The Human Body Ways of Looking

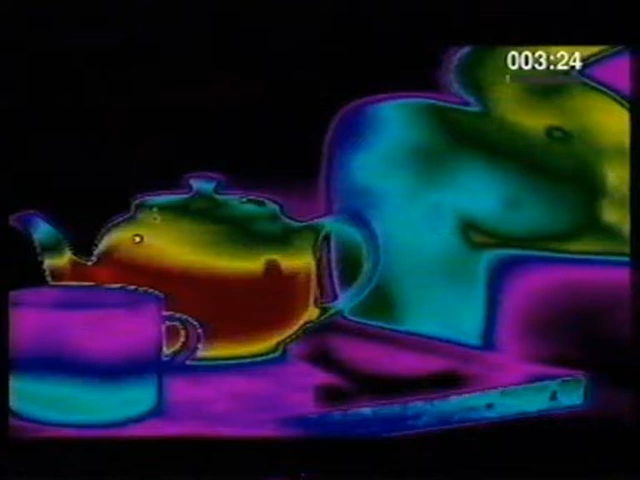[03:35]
That's what you're looking at now.
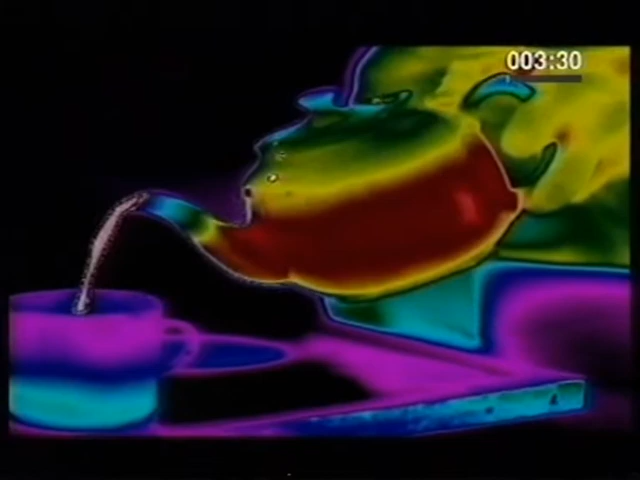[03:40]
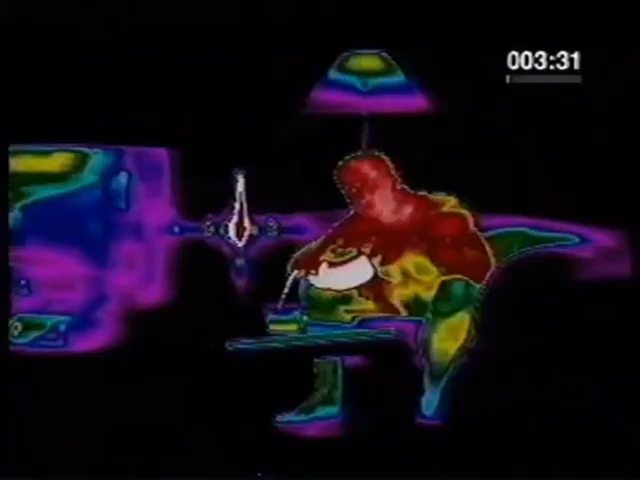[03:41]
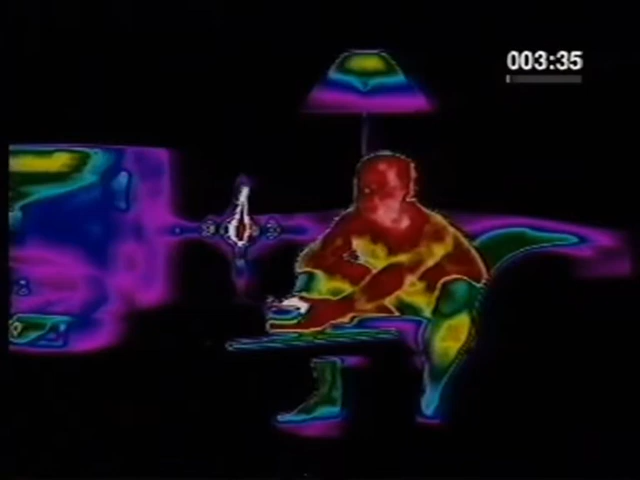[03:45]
A heat sensitive camera shows which parts of your body are hotter and which are cooler.
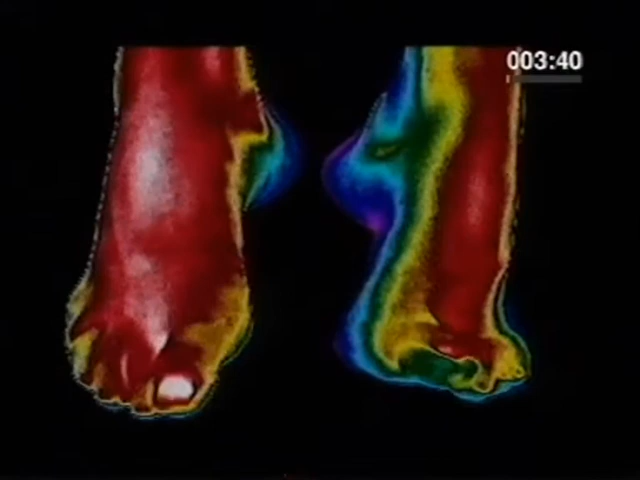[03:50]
Blue is the coldest. Red is the hottest.